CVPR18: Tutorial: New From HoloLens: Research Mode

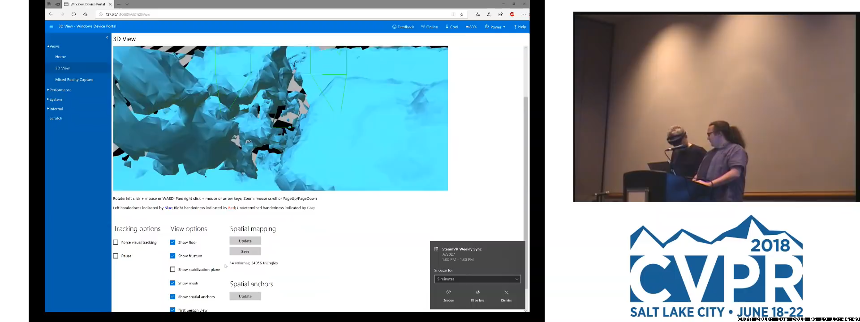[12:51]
around uh sadly because of networking issues we're limited by the cable for the web
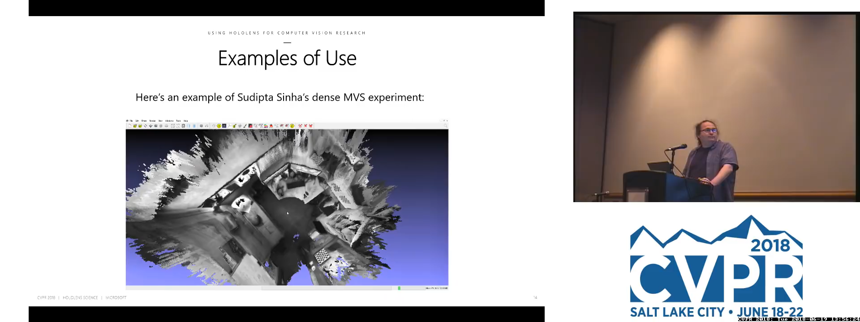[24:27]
a walkabout in my office a very nice reconstruction this is a reconstruction based on the grayscale visible light cameras
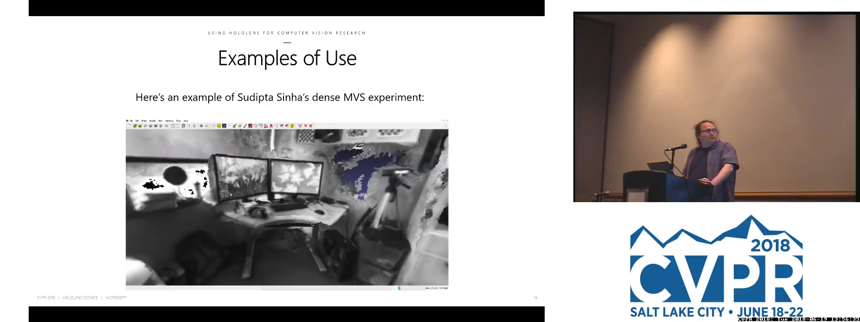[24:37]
you can almost see the paper i think that george klein's paper actually
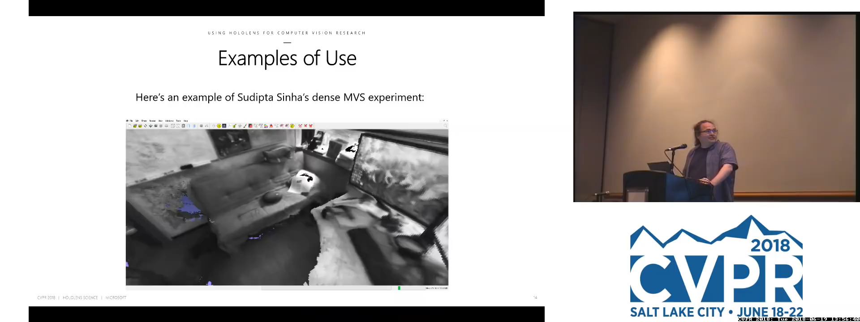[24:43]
so in this case it's offline processing we have tools actually on github that easily allow you to download recordings
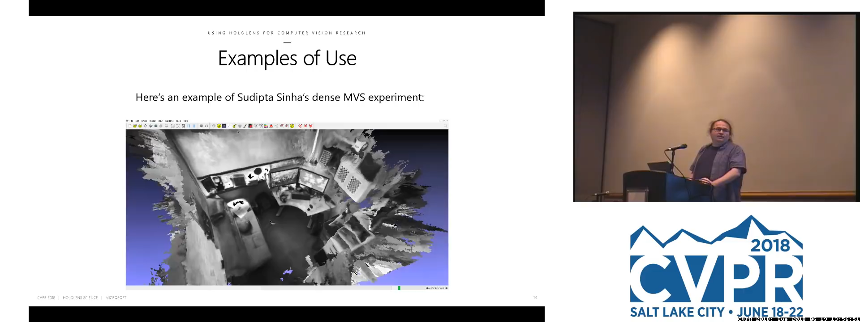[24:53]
you can take online and actually johannes will speak about his utilities he built around it to make even easier
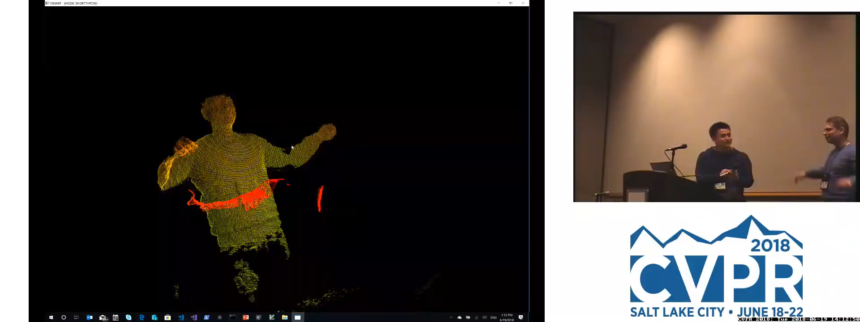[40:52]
Okay, great. Yeah, there are some cables beside it. So now, basically, I will switch to the launch remote, which is the far range. And now, you can see yourself.
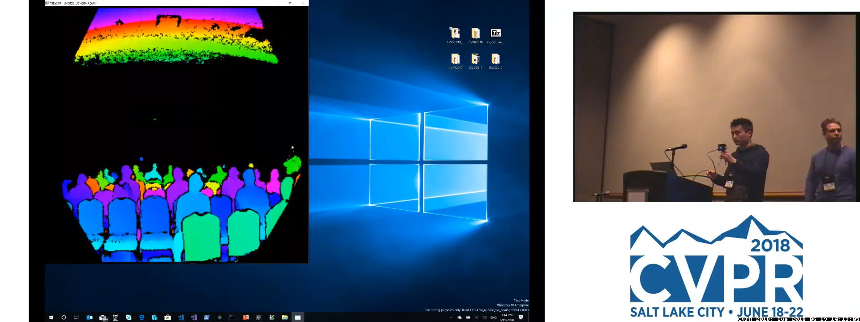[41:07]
And I think it's kind of reaching to, I don't know, maybe seven or eight rows.
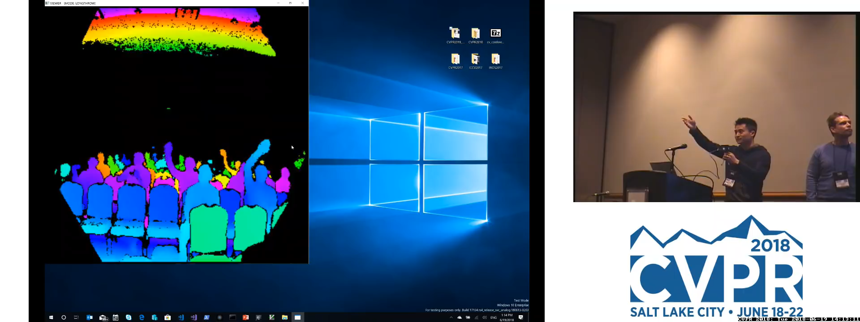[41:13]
Yeah, there's also the point cloud.